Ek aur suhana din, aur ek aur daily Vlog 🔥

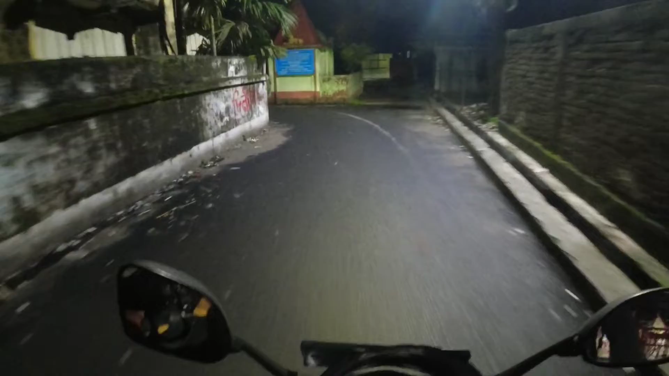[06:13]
बहुत ही बारीकी से टर्निंग लेते हुए मैं भर रहा हूँ घर के तरफ।
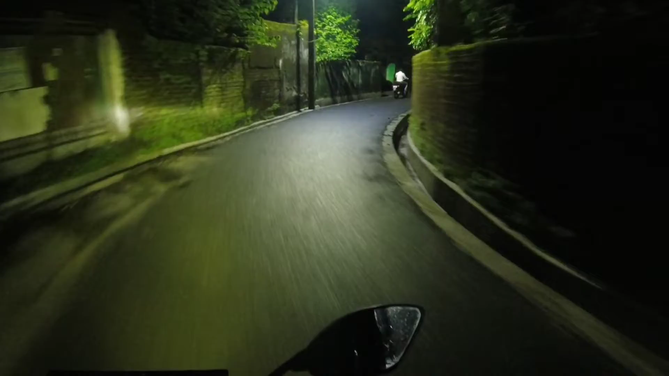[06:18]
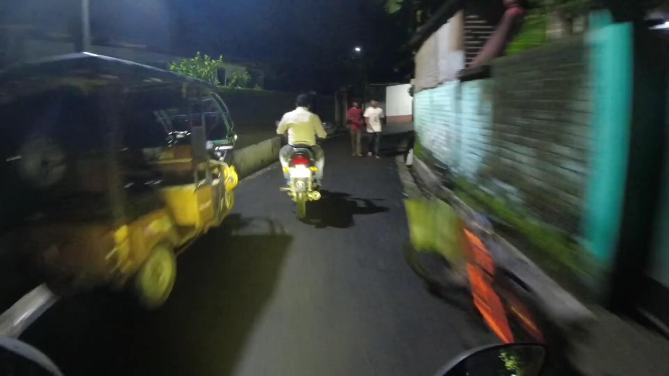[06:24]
ओहो अंकल जी साइड, थैंक यू। आंटी जी साइड, स्कूटी वाले भैया साइड, सब लोग साइड।
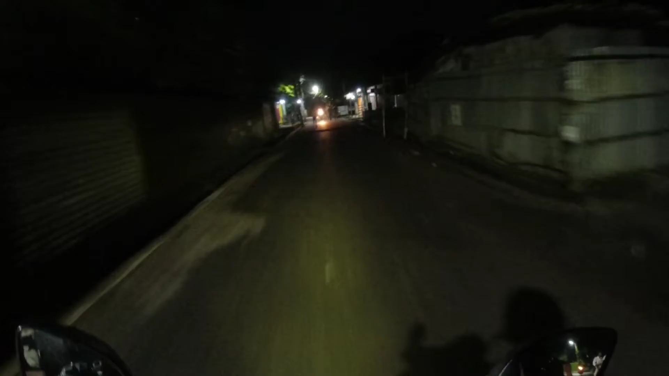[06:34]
हियर इज अ स्पीड ब्रेकर, दिख भी नहीं रहा होगा शायद, हाँ दिखा।